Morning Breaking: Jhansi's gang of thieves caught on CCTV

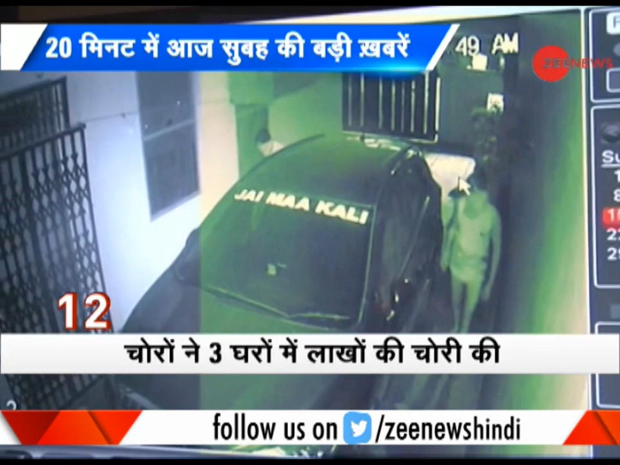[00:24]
चोर विवेक तिवारी नाम के वक्ती के घर में खुज गए यहाँ भी इसी तरह घर में एंट्री की और करीब पचासदा रुपए ले ओड़े चोरो
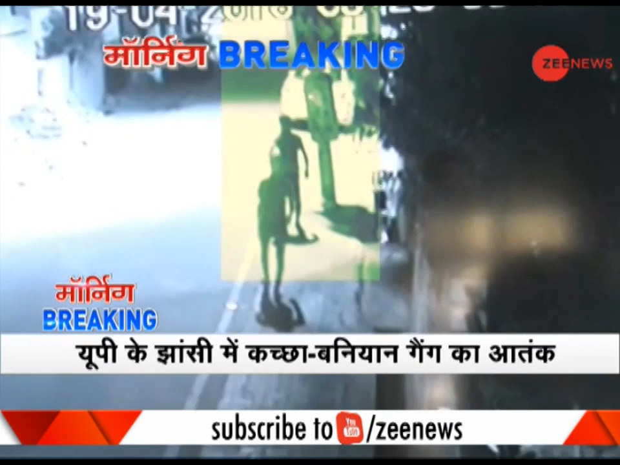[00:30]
ने इसके बाद तीसरे घर को निशाना बनाया वारदात के बाद से इलाके के लोग दहशत में हैं पुलिस सिर्सिटी फुटेज के आधार पर चोरो की जल्ग गिरफतारी का तावा कर रही है